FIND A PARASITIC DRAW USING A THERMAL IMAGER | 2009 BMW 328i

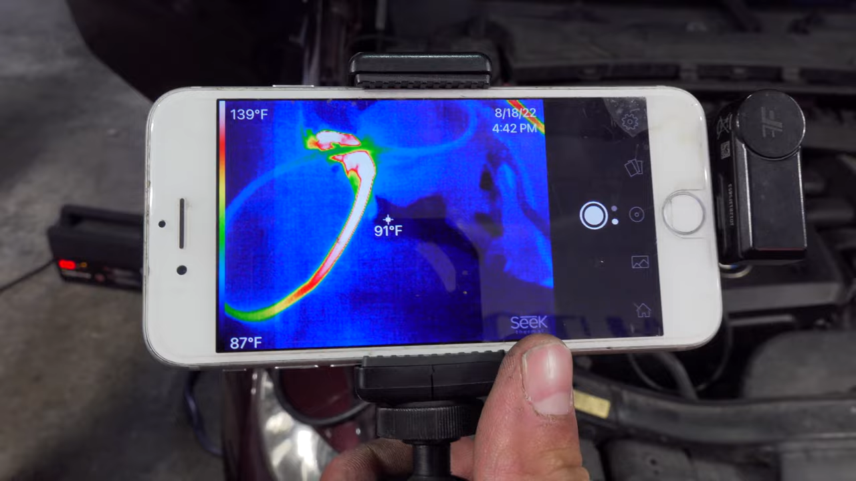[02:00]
On screen: spot 91°F, scale top 139°F, scale bottom 87°F
I've got my iPhone with a clamp so that I could use my other hand if I need to
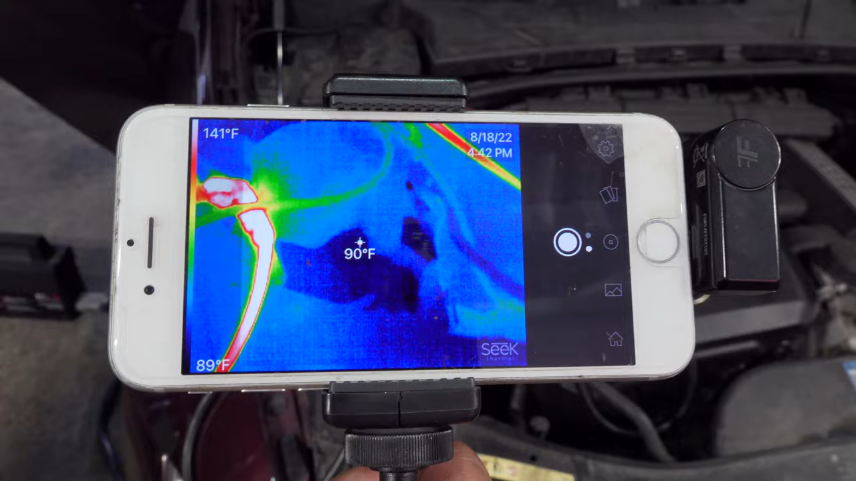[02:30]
On screen: spot 90°F, scale top 141°F, scale bottom 89°F
and you can see my battery cables holding on right there right pretty hot
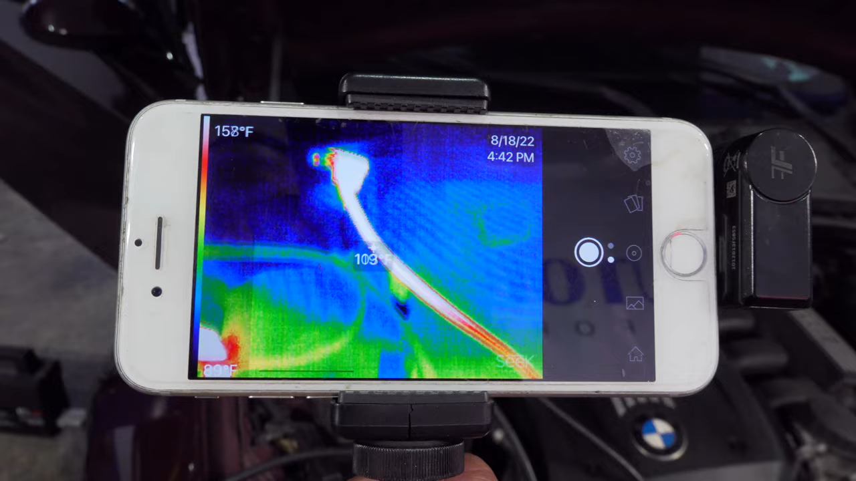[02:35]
On screen: scale top 158°F
about 140 degrees ish and we're just going to scan the entire vehicle
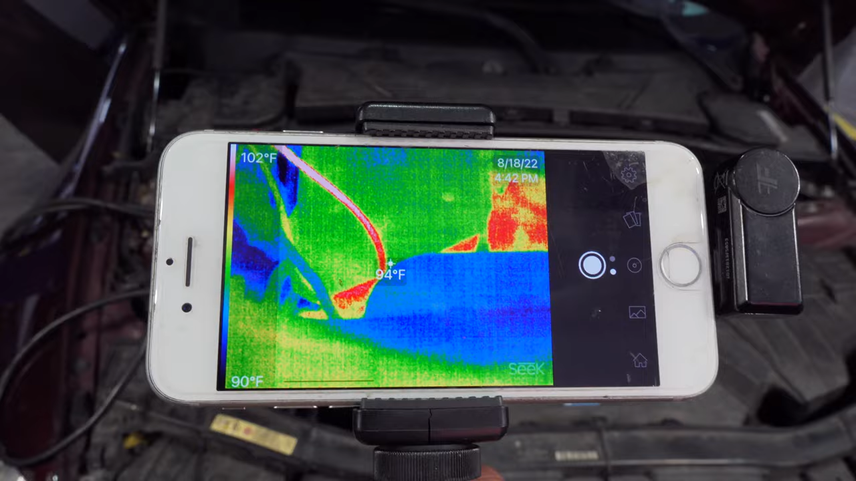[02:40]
On screen: spot 94°F, scale top 102°F, scale bottom 90°F
hopefully my focus is
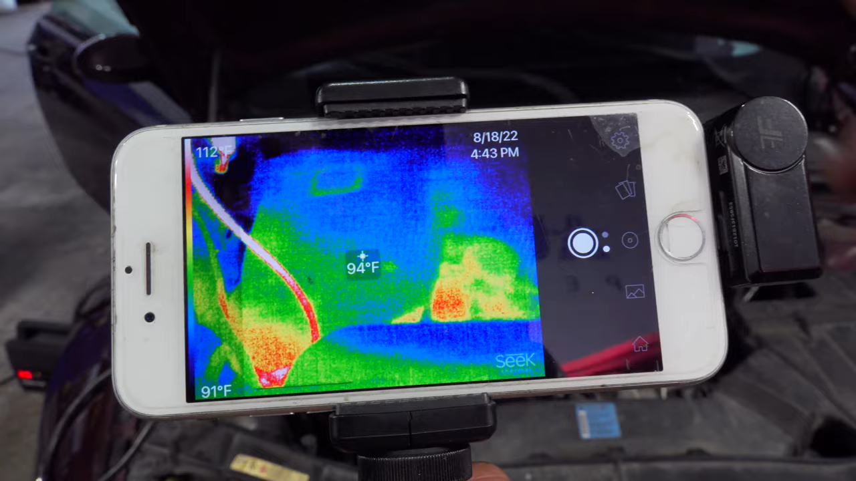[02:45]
On screen: spot 94°F, scale bottom 91°F
good and yeah I did have to move the vehicle a little bit so
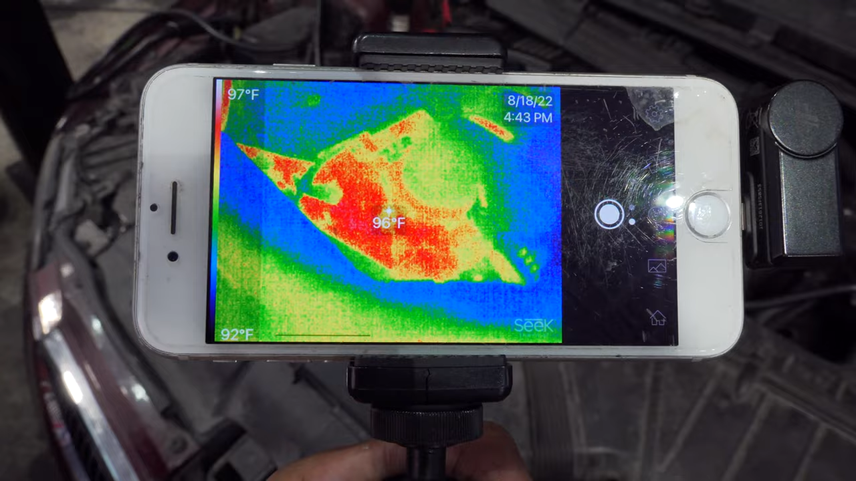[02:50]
On screen: spot 96°F, scale top 97°F, scale bottom 92°F
it is a little warm but 97 degrees compared to 94 degrees the range is real low in case anybody's wondering what I'm looking at here everything looks
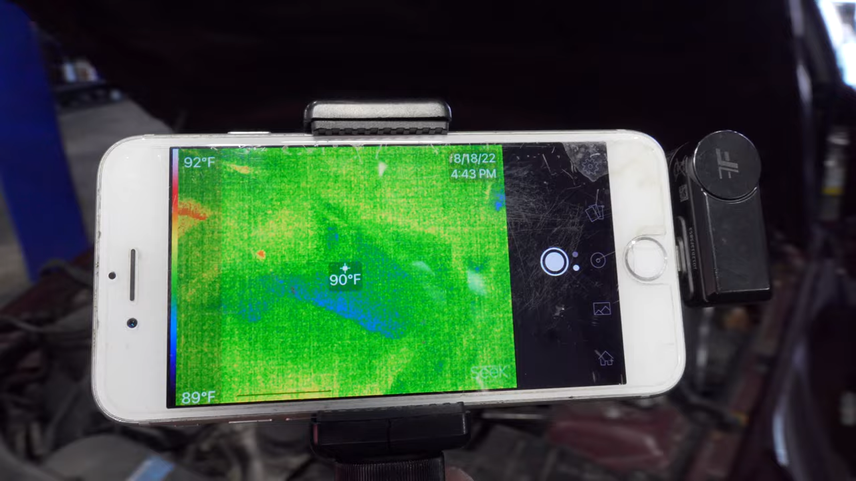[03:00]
On screen: spot 90°F, scale top 92°F, scale bottom 89°F
pretty cool let's keep moving I don't see any lights on but you know what it wouldn't hurt to take a quick look and as you can see there's
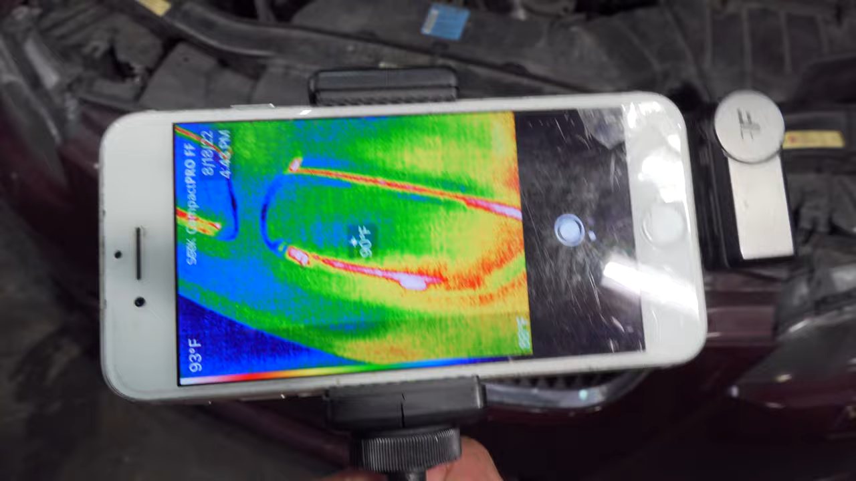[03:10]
reflective if you guys are using thermal imagers a lot there is a thing called emissivity and mirror like finishes will reflect temperature
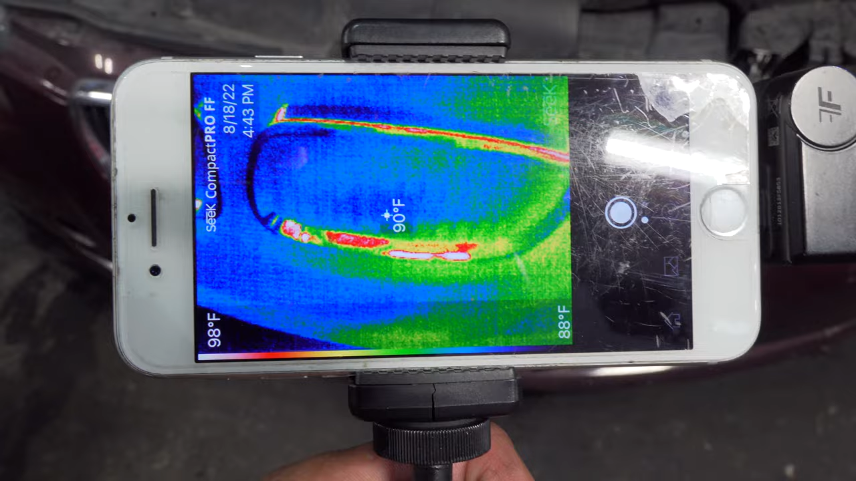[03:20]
On screen: spot 90°F, scale top 98°F, scale bottom 88°F
readings and one way you could tell is by waving at it and you could see
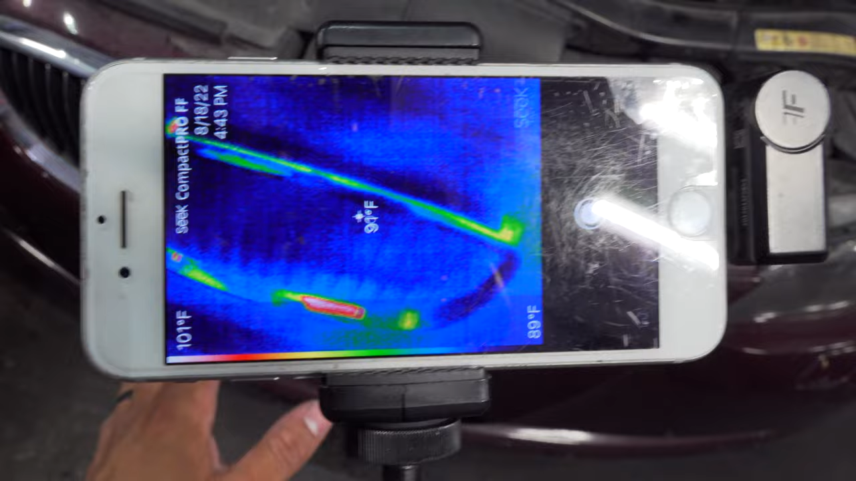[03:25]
On screen: scale top 101°F, scale bottom 89°F
my hand on the reflection of that shiny object
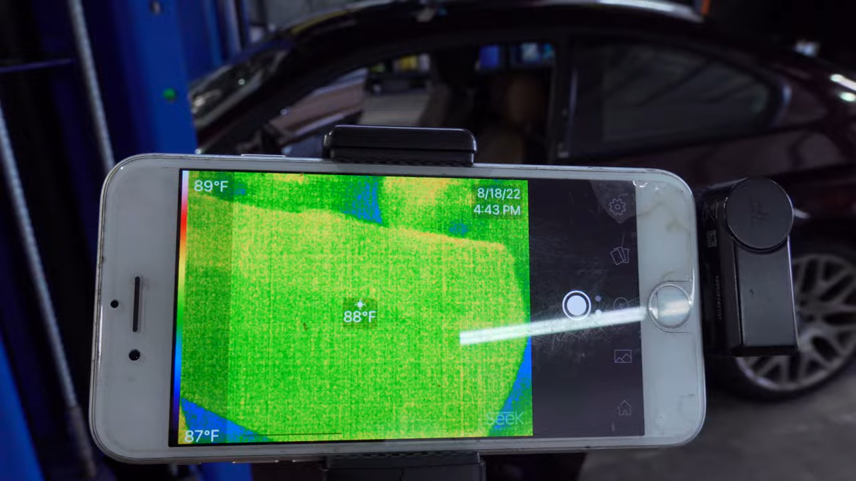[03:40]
On screen: spot 88°F, scale top 89°F, scale bottom 87°F
and these have the comfort systems here and they are known to stay on sometimes
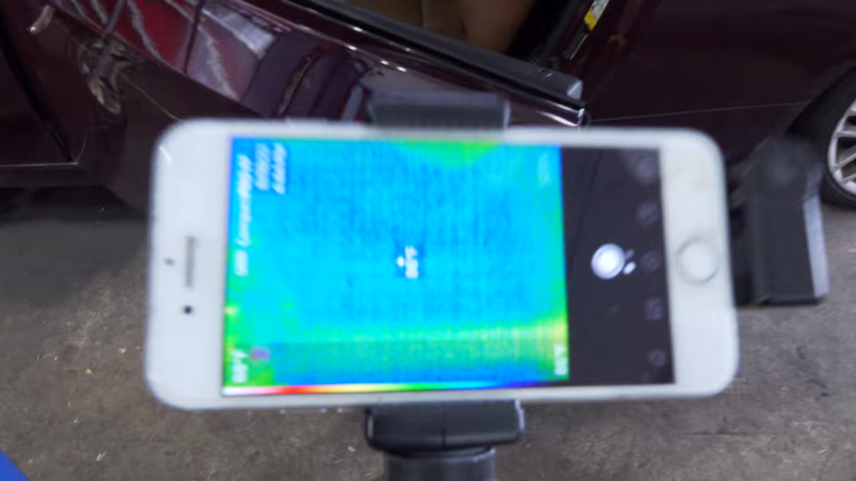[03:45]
but in this case it is not on that's good for us
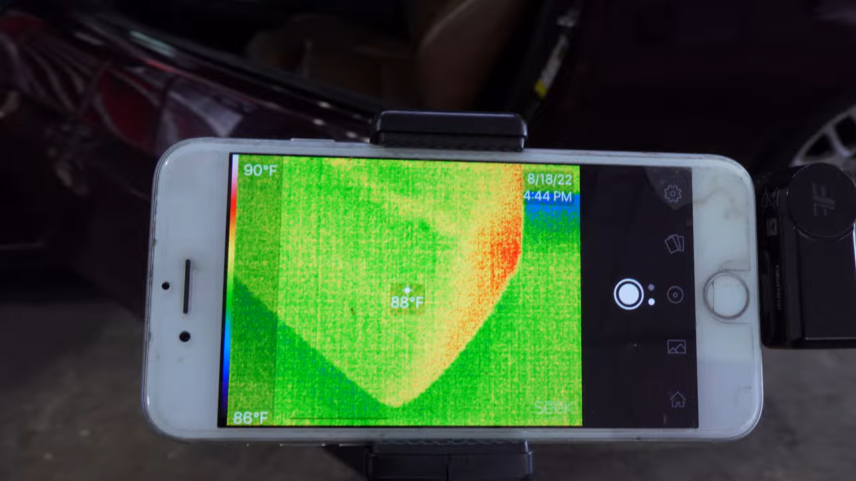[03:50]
On screen: spot 88°F, scale top 90°F, scale bottom 86°F
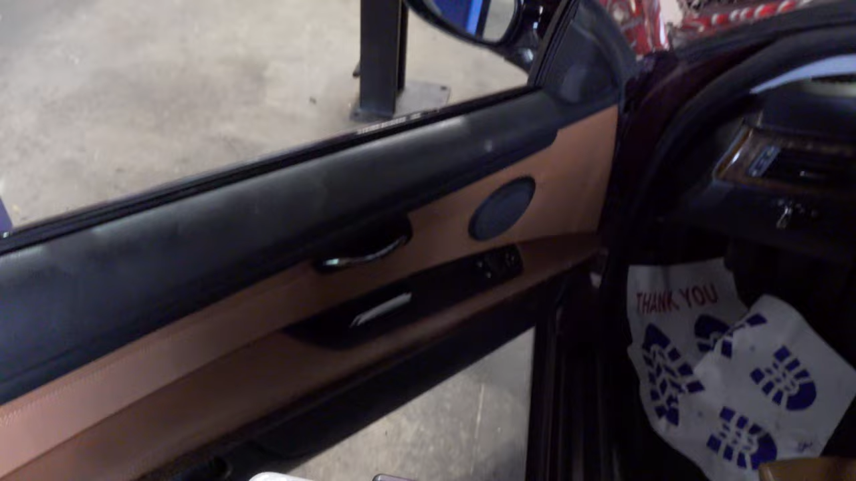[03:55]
let's look at the inside door handle right nice and clear let's take a seat inside
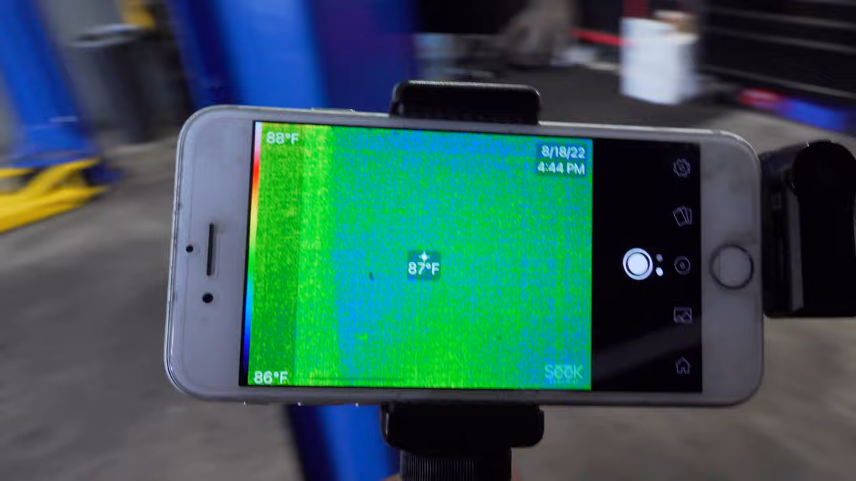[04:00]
On screen: spot 87°F, scale top 88°F, scale bottom 86°F
hopefully we don't set off the alarm we're looking at the steering wheel electronics right now right